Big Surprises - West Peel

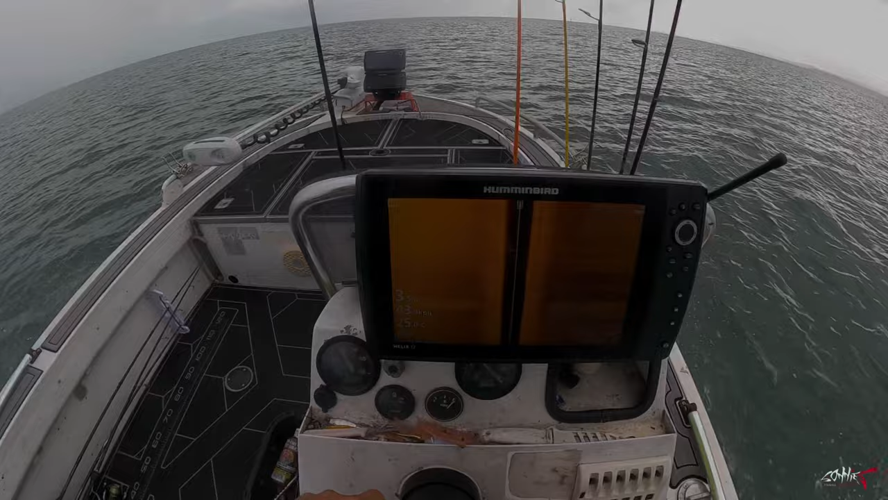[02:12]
Okay, guys, we are here. There is a lot of action going on down there. There's quite a few sharks.
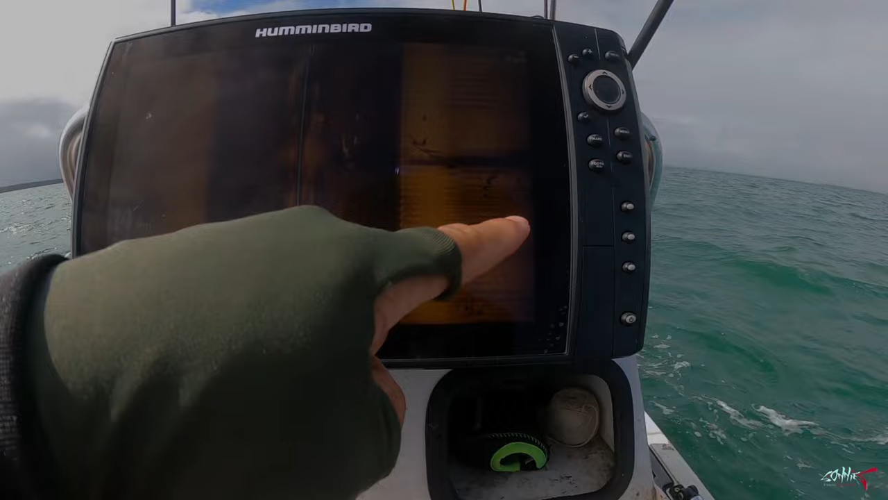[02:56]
So chances are today, it's going to be an interesting day. There's a lot going on around me.
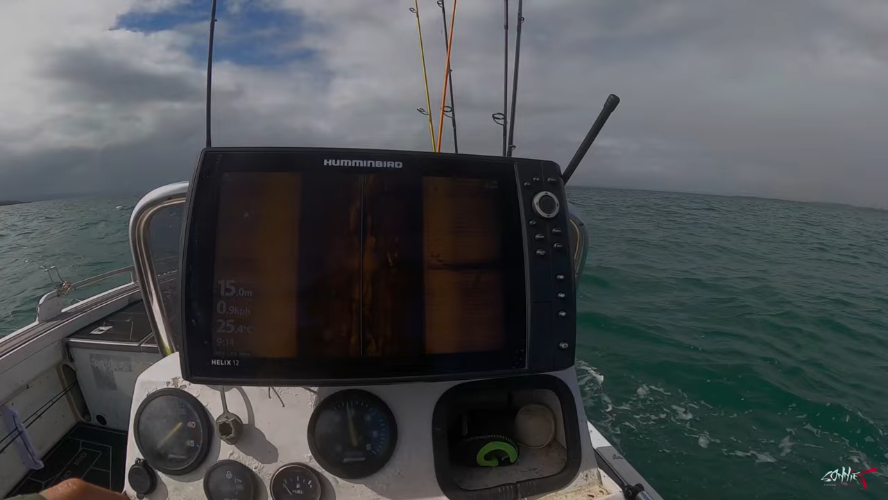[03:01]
On screen: depth 15.0 m, water 25.4°C
Yeah, I think it's full of sharks. There's another one over there. Well, let's see if I can hook something. There's a lot.
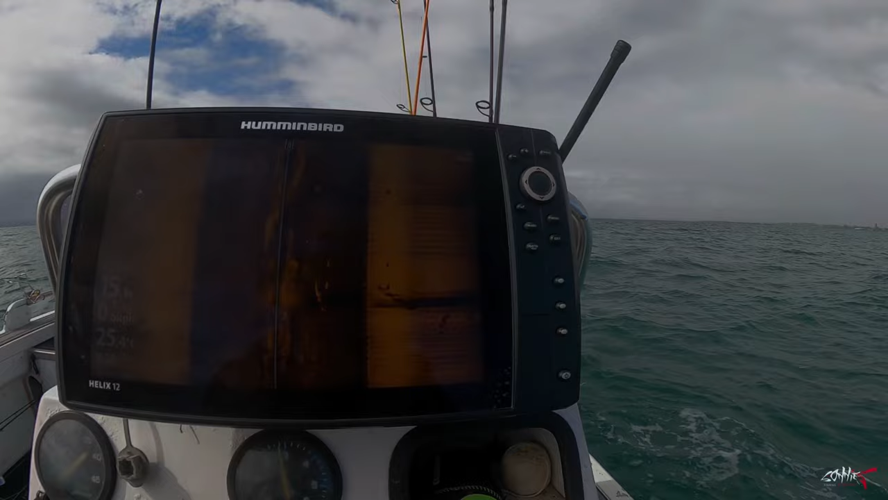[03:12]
Oh, sugar, there's a lot. Look at them all down there. Oh my God, mid-water. Give it a go, I guess. See what happens.